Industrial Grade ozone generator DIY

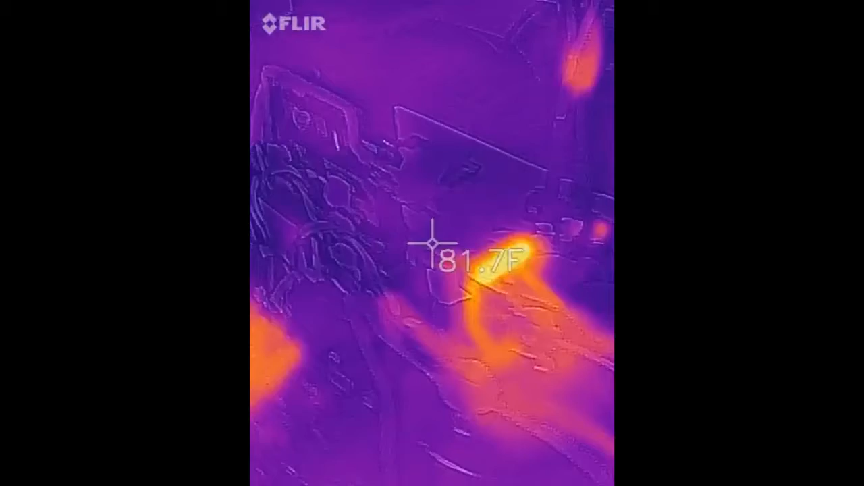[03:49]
On screen: spot 81.7°F
a little resistor is getting hot on that capacitor
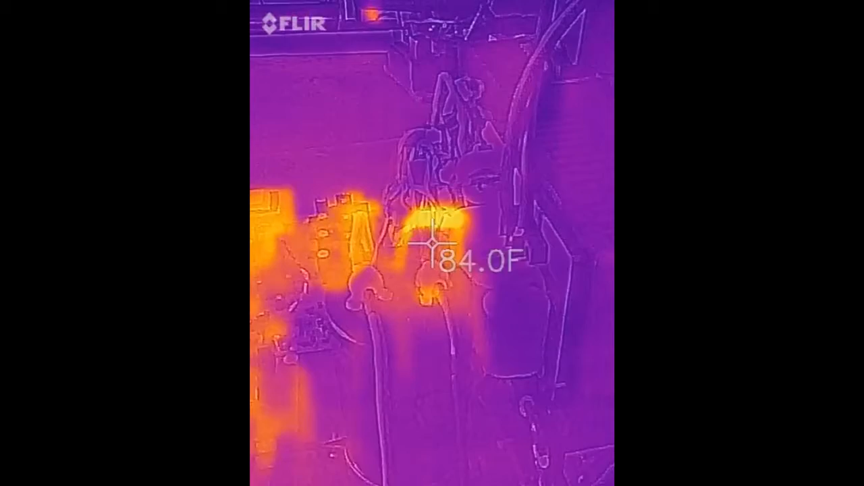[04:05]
know it's a safety big feature but
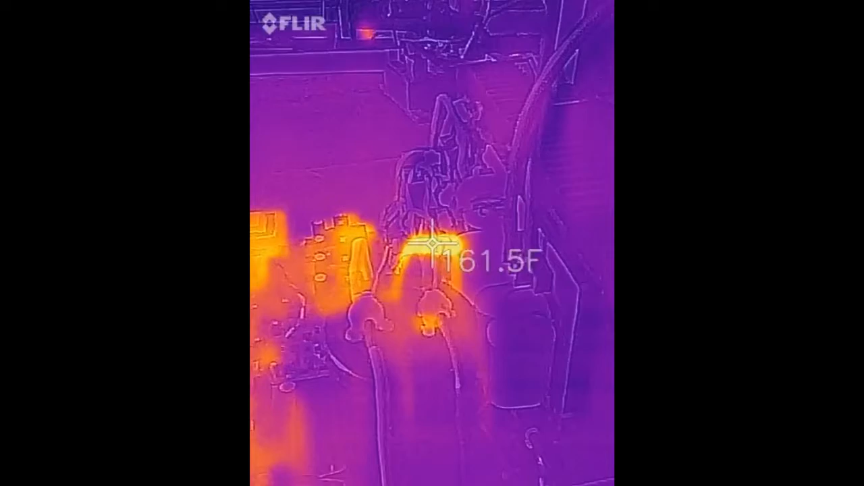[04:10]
sure it seems like it's bleeding off a lot of current what do you guys think this
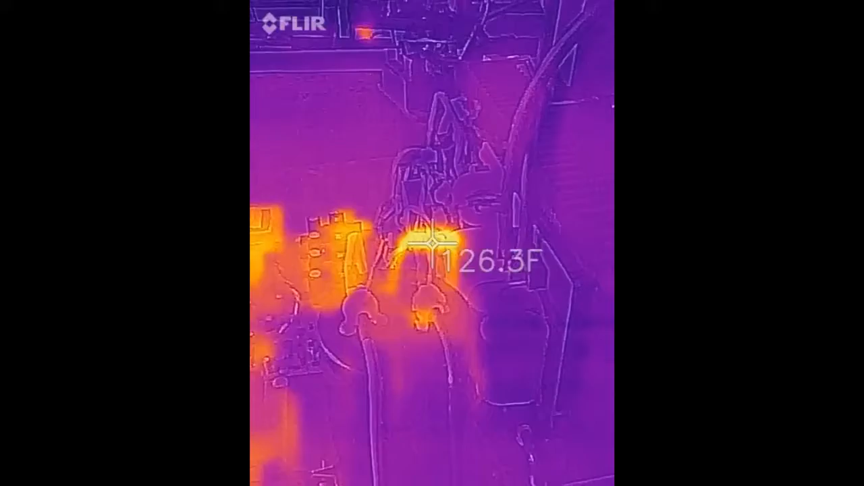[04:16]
On screen: spot 126.3°F
is about two and a half hours in
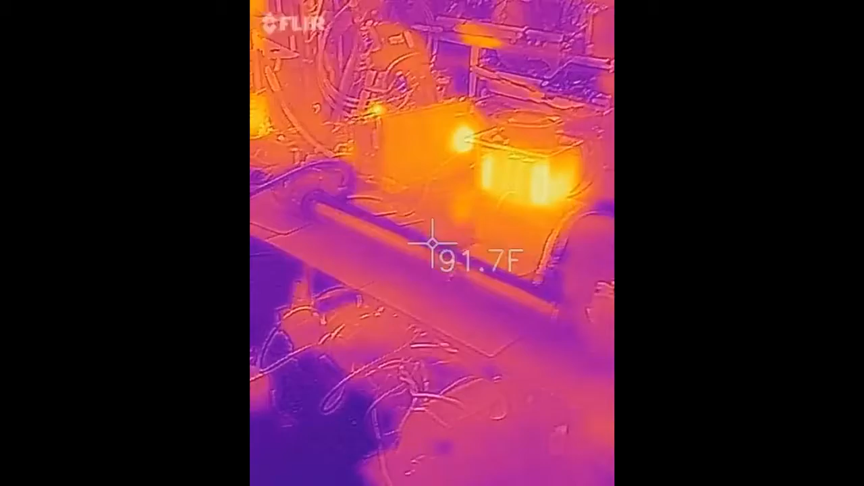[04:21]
On screen: spot 91.7°F
this isn't going to read the temperature very well
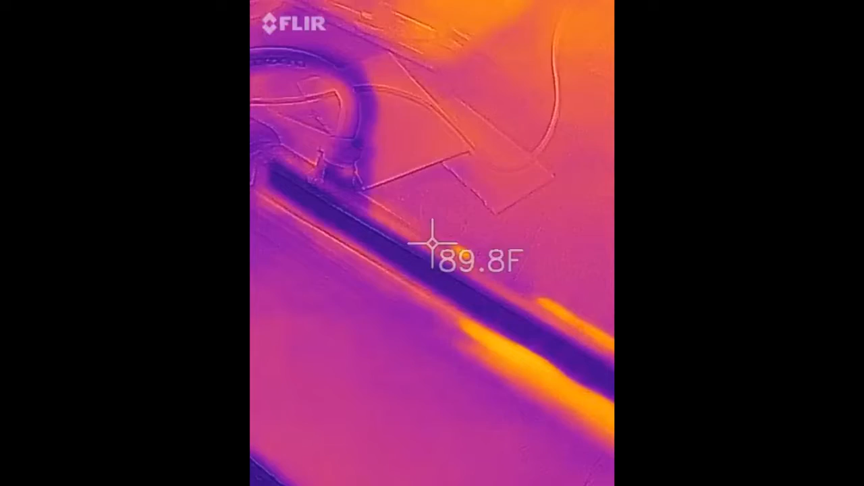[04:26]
On screen: spot 89.8°F
on this stainless steel container that
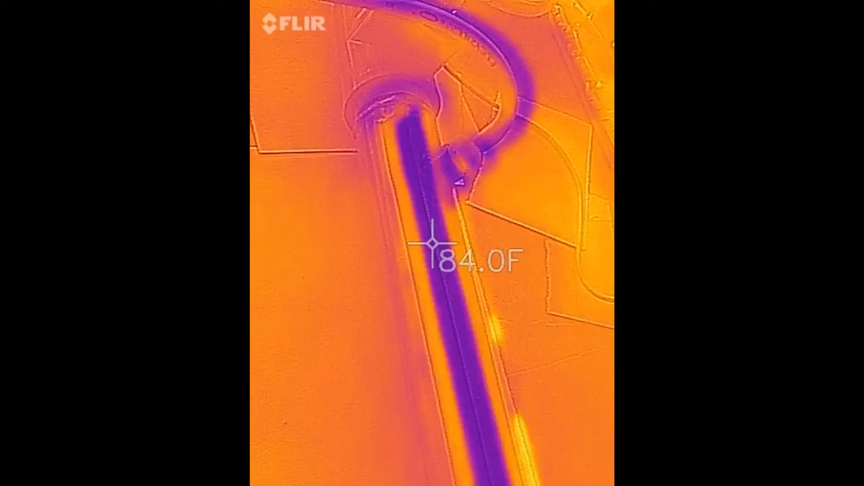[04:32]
On screen: spot 84.0°F
bright color do you see is just my reflection in the stainless steel
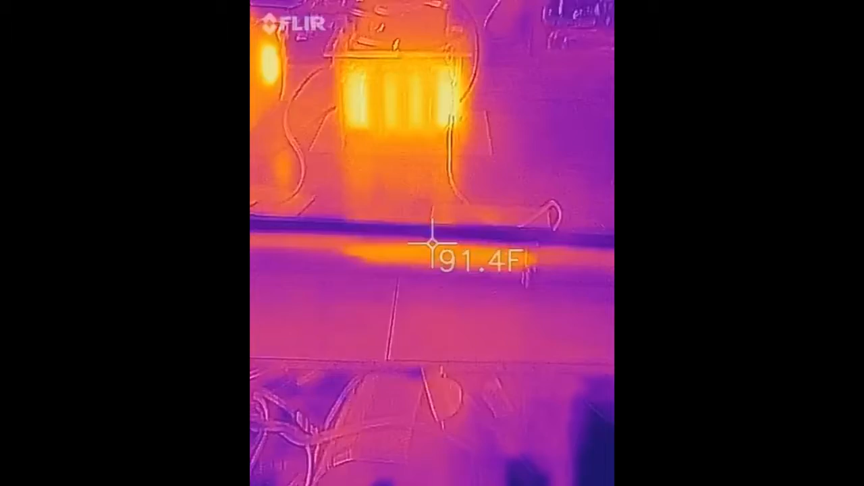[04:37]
On screen: spot 91.4°F
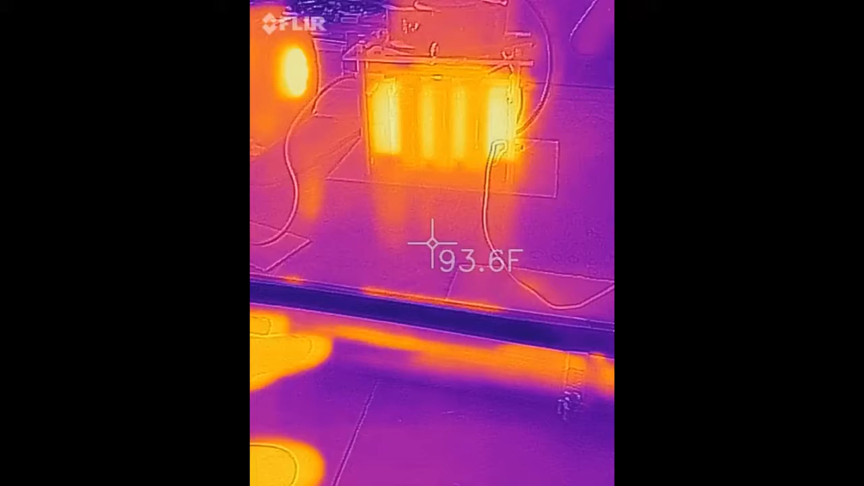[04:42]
On screen: spot 93.6°F
see me moving my hand
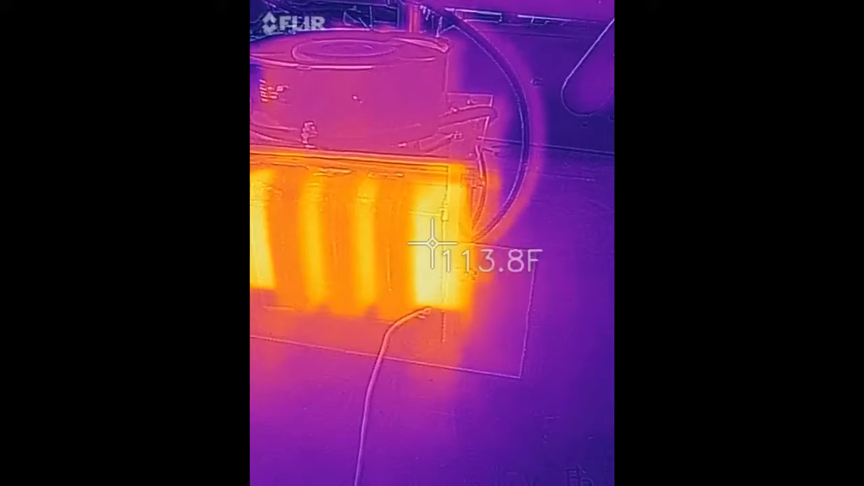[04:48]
On screen: spot 113.8°F
it's getting a little warm maybe I'll fire that fan up